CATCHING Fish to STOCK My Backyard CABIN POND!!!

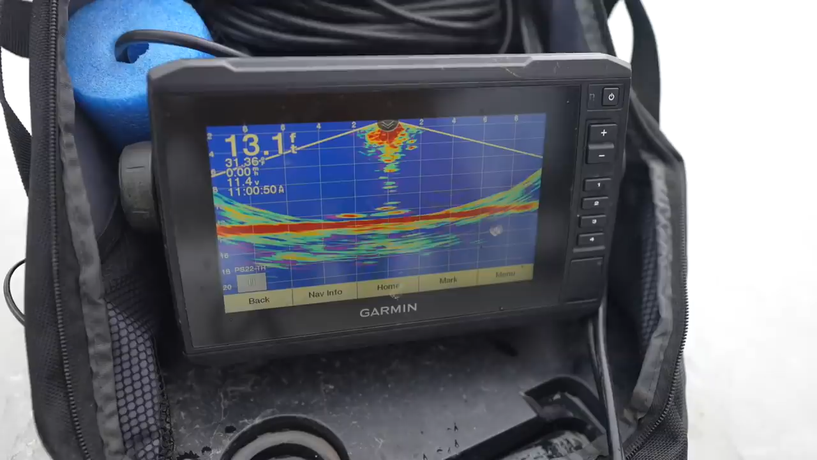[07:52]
On screen: depth 13.1 ft
Yep, he's coming. He's coming. 20's coming. Yep, he bit. He bit. He's got it.
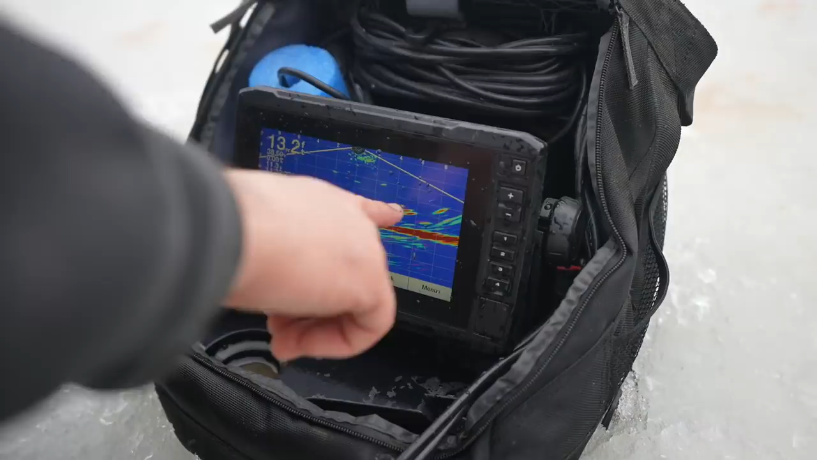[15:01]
So, those are actually on Banjo's side. But I'm going to drop this guy down. So, there's me. See that dropping? So, I'm going to drop it down that fish. Yep, he's coming. Lucy, watch out, buddy. He bit it. He bit it. I got him.
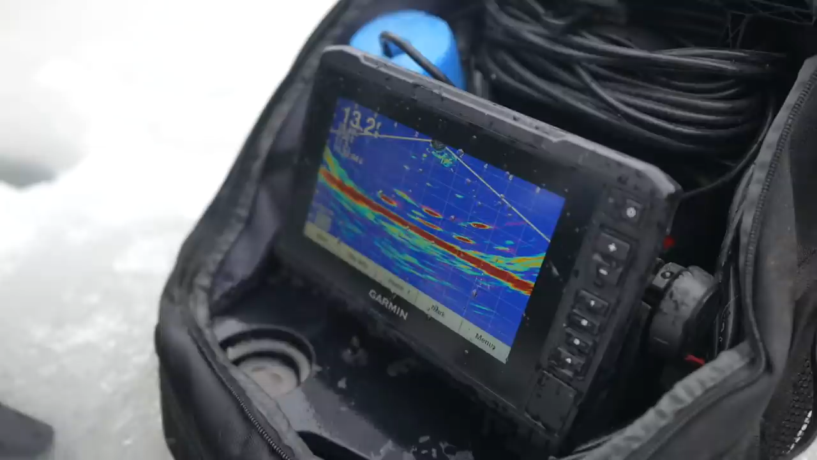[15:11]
Easy. Oh, God. Oh, rip. Might be too big. Either that or I'm tangled up somewhere. There we go. Now we got him untangled. Lucy, watch out, buddy.